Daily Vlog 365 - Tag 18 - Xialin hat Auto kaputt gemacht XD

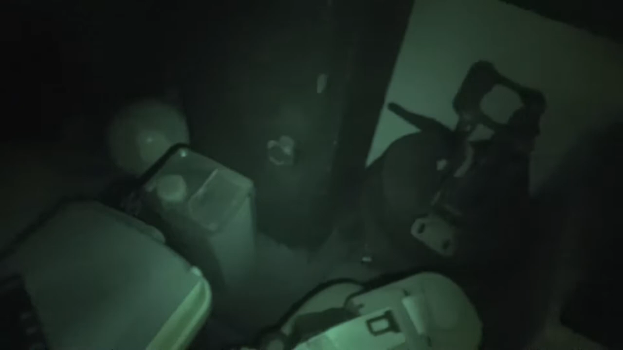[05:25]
nichts das bildet es halt auch dass es jetzt dunkel ist die Bremsscheiben die alten die kommen irgendwann mal weg
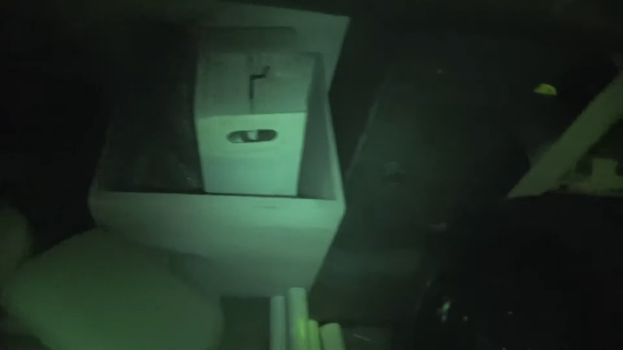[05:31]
das ist das blöde dass man so auch nichts sieht aktuell also
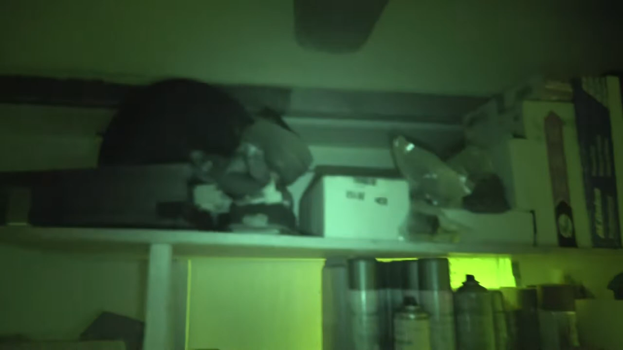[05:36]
Bremskraftverstärker äh Bremskraft
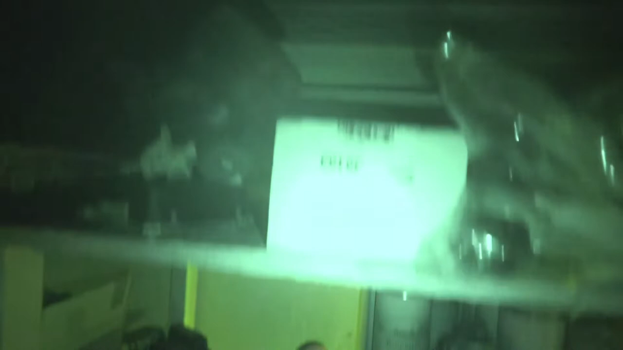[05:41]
ähm Behälter für die Flüssigkeit das ist nämlich hier zum Beispiel
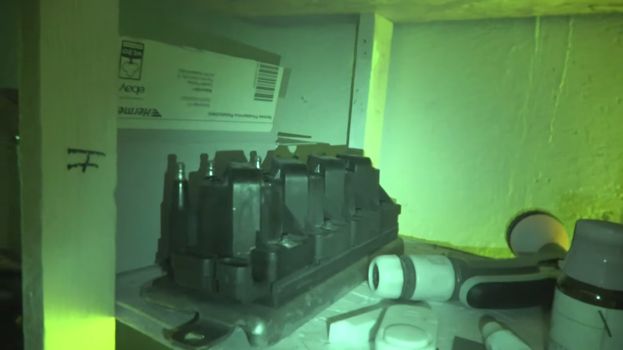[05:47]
das Steuergerät und die Zündspulen aus dem alten Cadillac ich weiß nur nicht
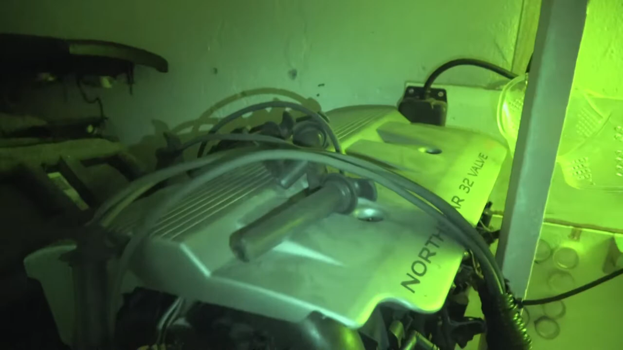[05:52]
ob das so sinnvoll ist die nochmal zu benutzen weil die sind ja eigentlich auch schon klar also hier da sind die alten Stoßdämpfer
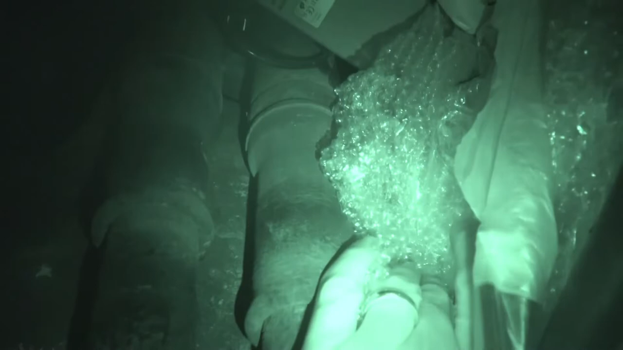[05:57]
ja ich weiß nicht ich weiß nicht wo ich die hin hab
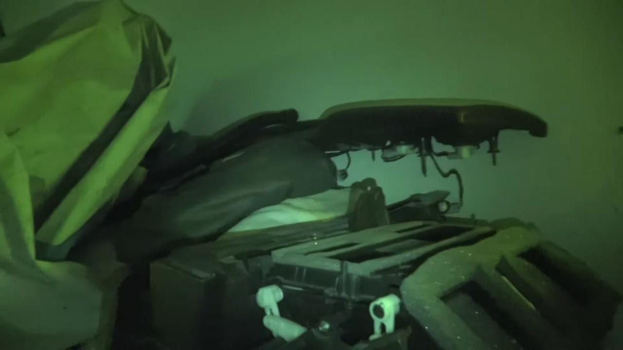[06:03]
im Auto liegen sie auch nicht mehr
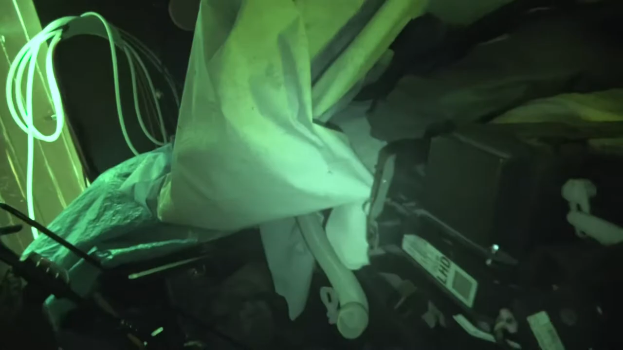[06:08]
ja vom alten Motor ist auch nicht mehr so viel dran also eigentlich sitzt der hier